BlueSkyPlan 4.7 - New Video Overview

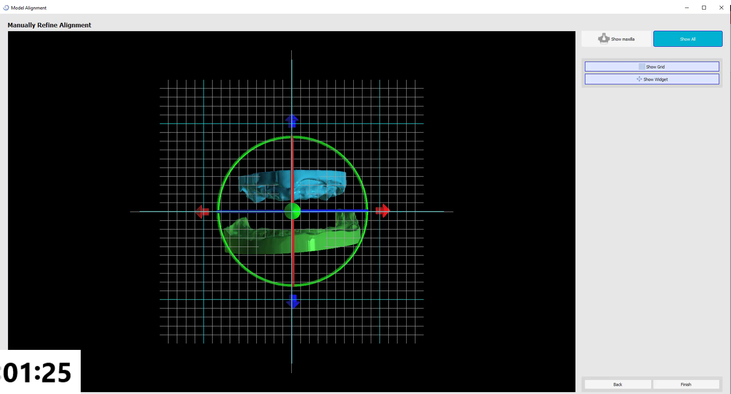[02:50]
It's not just for the denture module, but it's really anytime you're importing in STL models into the software for streamlined model import.